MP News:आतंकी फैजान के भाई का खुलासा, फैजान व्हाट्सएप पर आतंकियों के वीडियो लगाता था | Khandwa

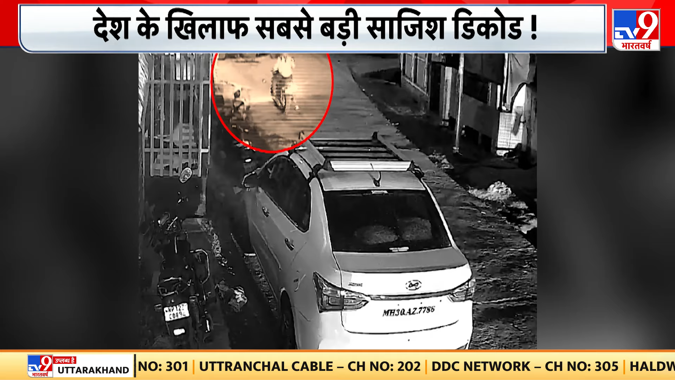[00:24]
قریب دو منٹ کا یہ سیسٹری فوٹیج ہے جس میں فیضان شیخ کو کس طرح سے غرفتار کیا گیا ہے کھنگوہ سے وہ سب کچھ نظر آ رہا ہے انڈین مجاہدین کا یا تنکی فیضان